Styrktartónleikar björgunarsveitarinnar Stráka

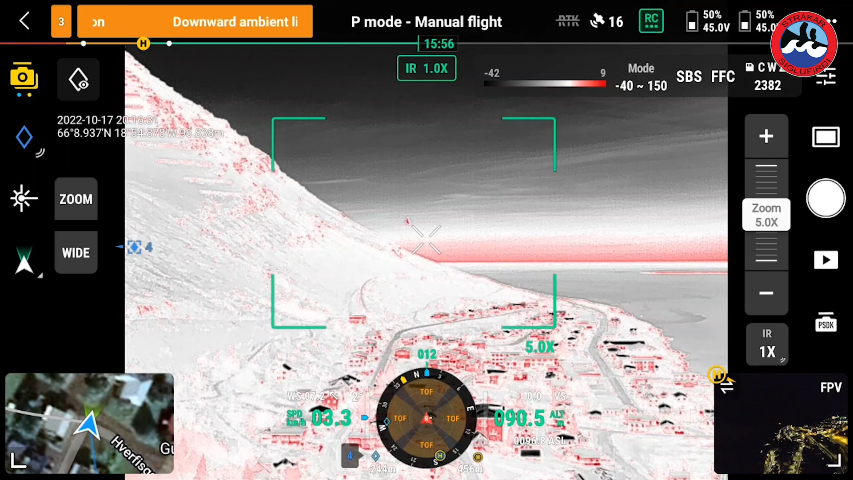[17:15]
Þessi getur flogið alveg upp í fjallahæð hérna á Tröllaskaganum frá sjávarmáli og ber þessar stóru og öflugu hitamyndavél og er